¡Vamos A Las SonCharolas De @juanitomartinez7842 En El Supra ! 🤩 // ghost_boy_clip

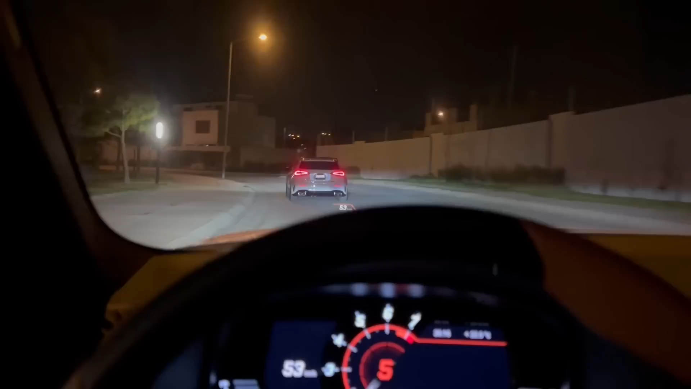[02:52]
Sancharolas Es muy común Que siempre cuando vamos Todos juntos Pues voy a una parte de atrás Porque Manuel va lidriando Y pues vamos Por ejemplo Cuando fuimos a Puebla Siempre me llevábamos atrás Y cualquier cosa Pues nos íbamos
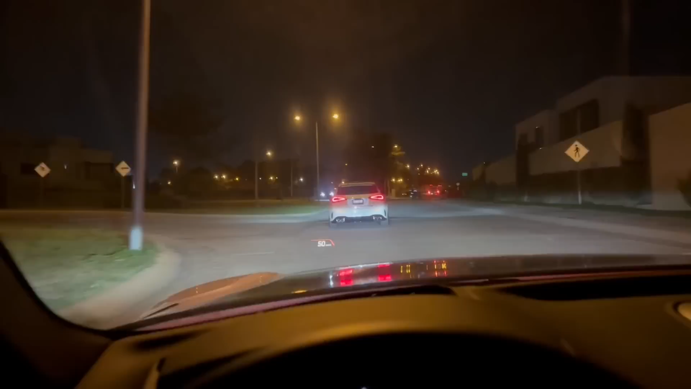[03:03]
apoyando En los radios Pero ahorita no los traigo Entonces Tenemos modo escolta
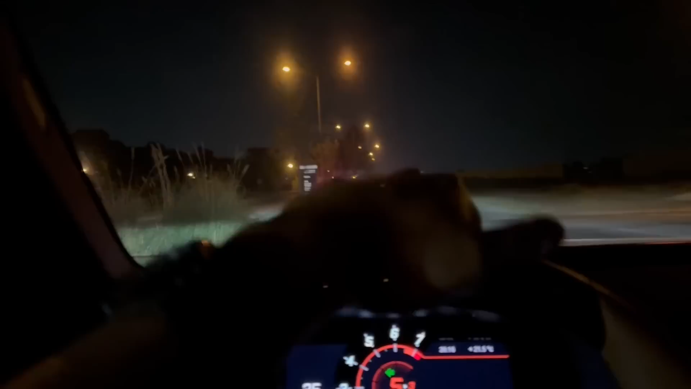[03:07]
amigos Y vamos lideriando Vamos escoltando Perdón Ah Manuel Uy Vamos a hacer cambio
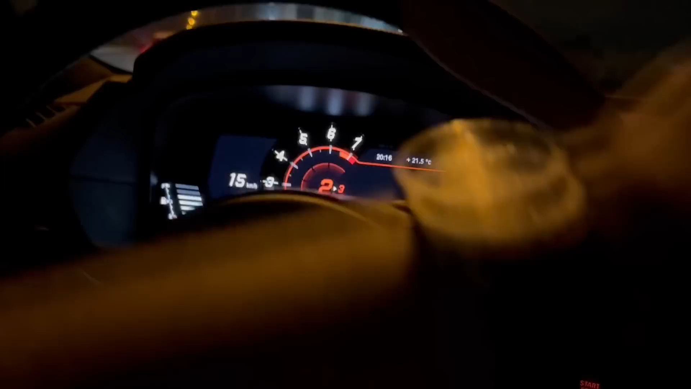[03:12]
Ahí está Hacer el cambio bien Pero aquí está muy chido Porque no hay Pues tantos
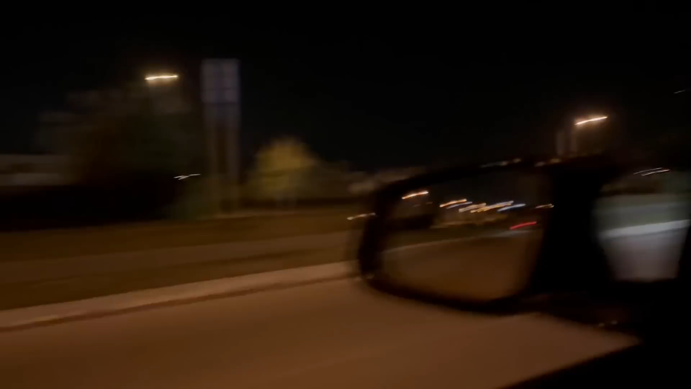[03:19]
carros Aquí en este camino Entonces A ver qué tal nos va Ahí se alcanzan a ver Un poquito las luces Cómo van perpadeando Y también el reflejo de Manuel Pero la verdad Está muy chingón Traer el Supra Así Pues bueno amigos Ya vamos llegando Aquí a las Sancharolas Y primero vamos a ver
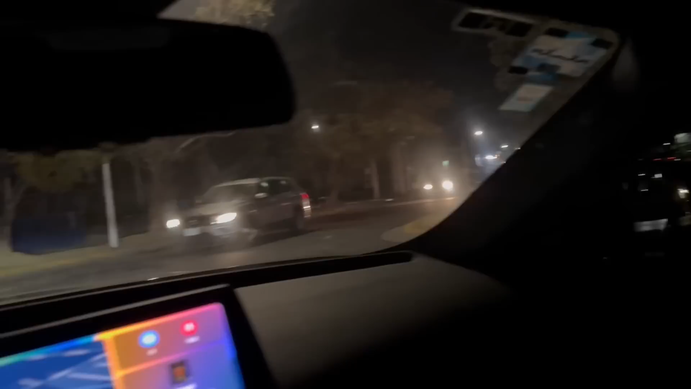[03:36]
Que nos den chance Pues bueno amigos A falta de espacio Acabamos de poner Ella y el Supra Ahorita